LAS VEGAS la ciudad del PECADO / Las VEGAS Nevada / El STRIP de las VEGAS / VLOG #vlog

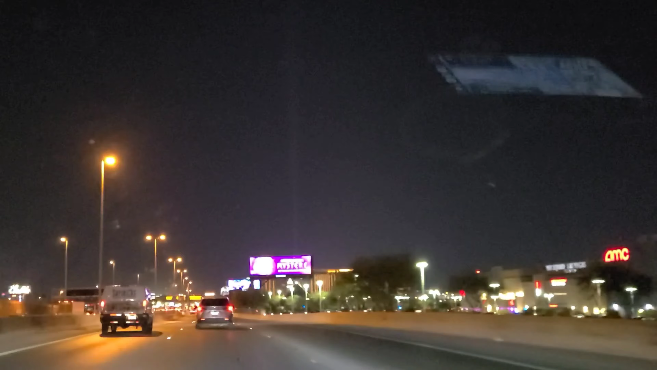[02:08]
y la muy famosa luz de la pirámide, si la alcanzan a observar, pues ahí está, es esta de aquí.